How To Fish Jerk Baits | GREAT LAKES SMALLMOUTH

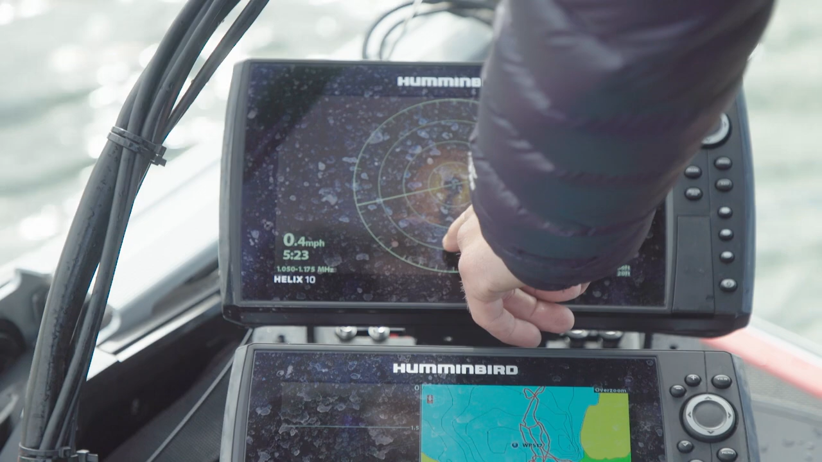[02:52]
On screen: speed 0.4 mph
Those little circles. Those could be individual beds that those fish are setting up on.
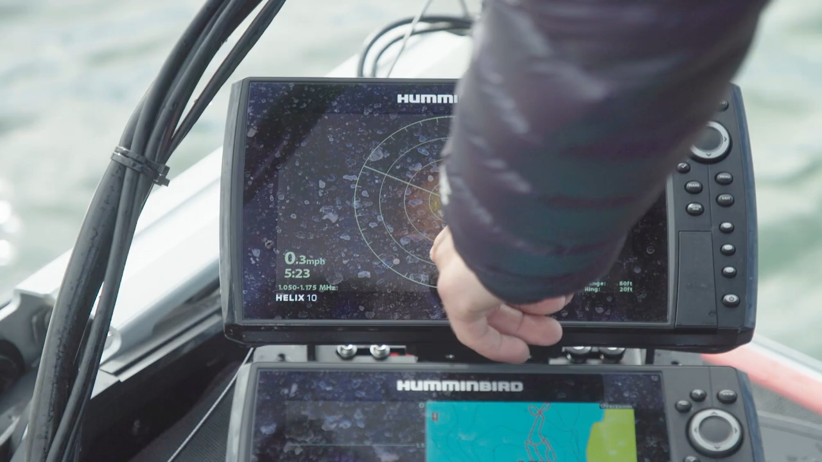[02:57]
On screen: speed 0.3 mph
The males will be on there. Maybe that's what we're catching right now.
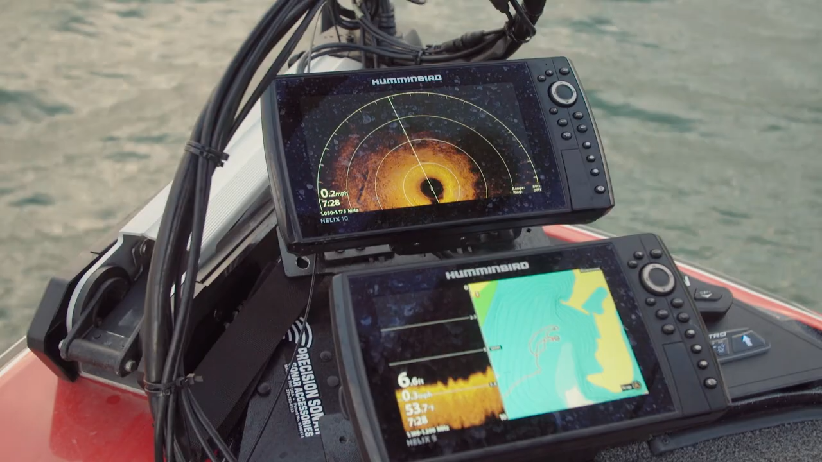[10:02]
On screen: depth 6.6 ft
So that way I can see like right where I'm at. And this darker is kind of where it drops off a little bit. But you can see there's a log right there. That otherwise I wouldn't have known was there. And then if you look over here. You can actually see like this edge right here.
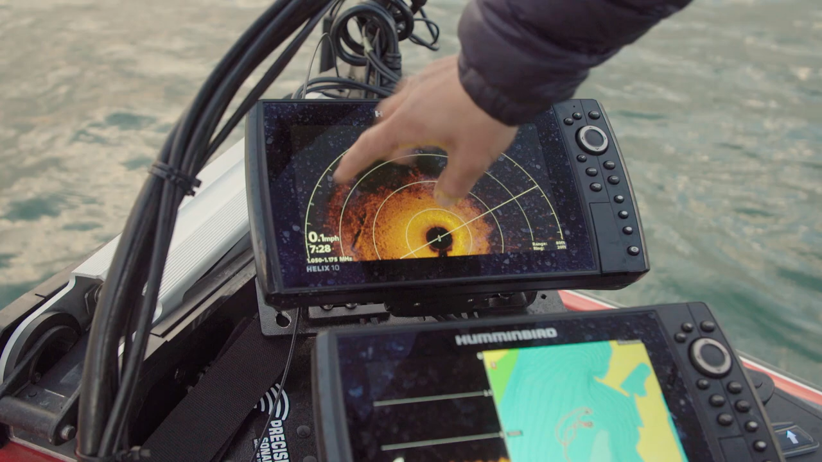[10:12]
That's actually where this basin starts to come up. So that lets me know. And these each are 25 feet. I have this set at 100. Or this is 80 feet. These are 20. So you can see like how far away you are. From everything while you're going down the bank. That's like. One of the biggest tools to make you more efficient on the water. Is this 360. Because it allows me to see everything that's around me. So it's just like one another. One of the tools that you need to be effective. Like it changed how I make waypoints for everything. Because typically.